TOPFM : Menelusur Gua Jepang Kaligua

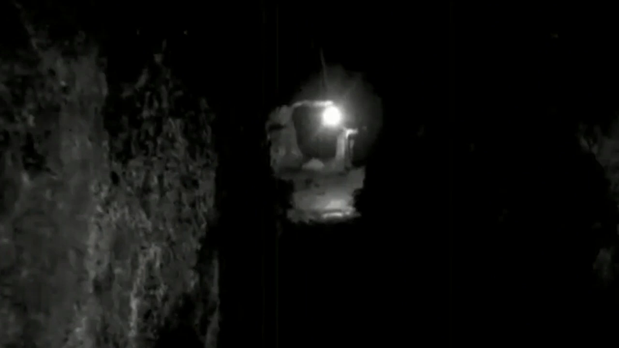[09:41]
Setelah dinyatakan tewas Mayat-mayat Mereka dikubur Atau kemudian Dilempar ke sungai Dengan aliran air yang deras Dari sebuah pintu khusus Dan yang terakhir
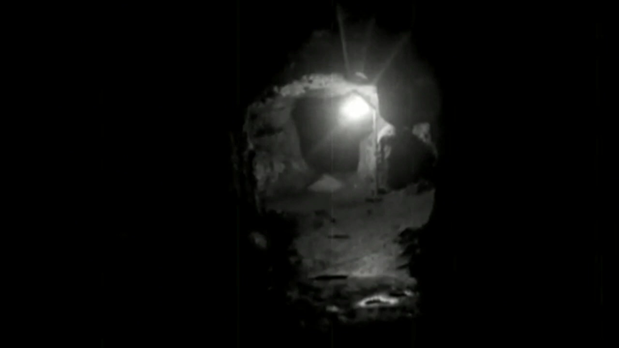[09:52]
adalah Ruang lawet Atau ruang untuk kelelawar Binatang-binatang ini Memang mencari penghuni Tempat lembab itu Dan mereka membuat sarang Disana hingga kini Ini air abadi juga ya Ini